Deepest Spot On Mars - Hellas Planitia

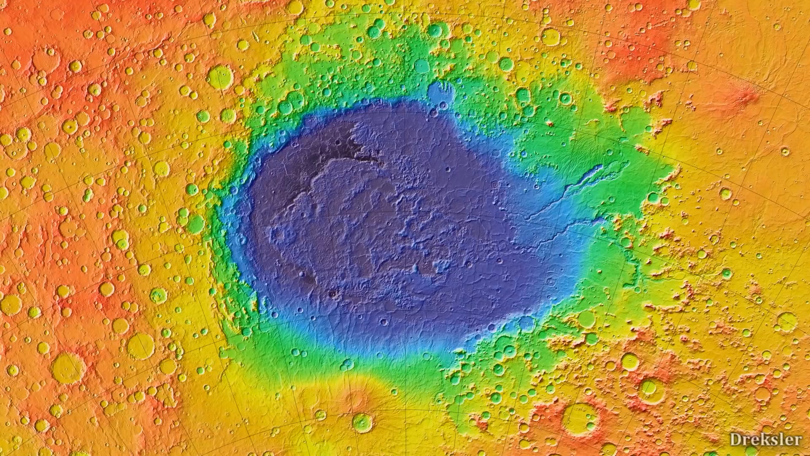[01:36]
We know that because NASA determined 0 meters of elevation on Mars precisely and used that for their topographic maps.
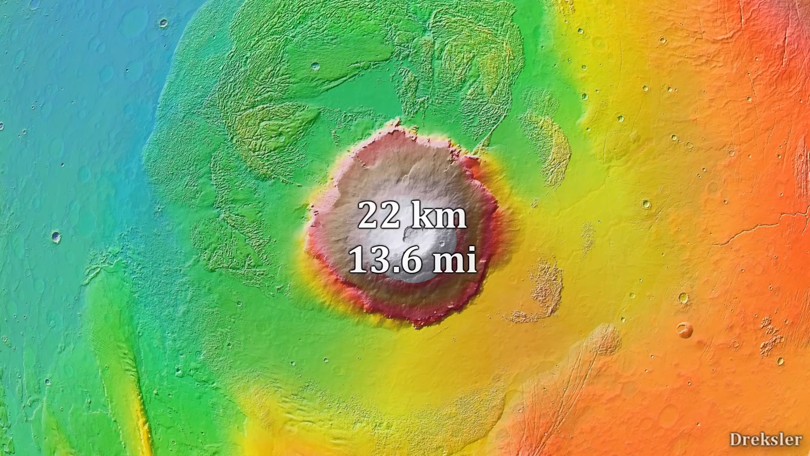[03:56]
and the deepest point on Hellas Planidia is at a depth of about 8 kilometers, the difference between the tallest and the lowest point on Mars is about 30 kilometers.
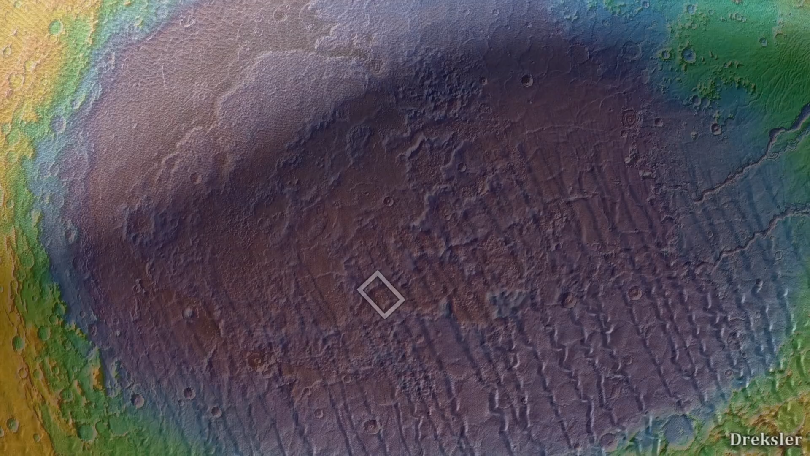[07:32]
Clearly these lines, squiggles, appear to be going downwards from a dune slope.
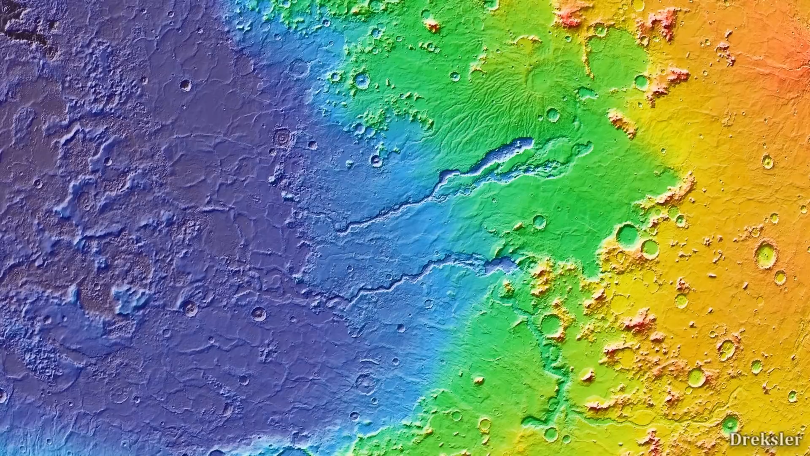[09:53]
And of which two most pronounced ones are Dao and Harmakis Valleys, which are both about a few kilometers deep and are about few tens of kilometers wide at best.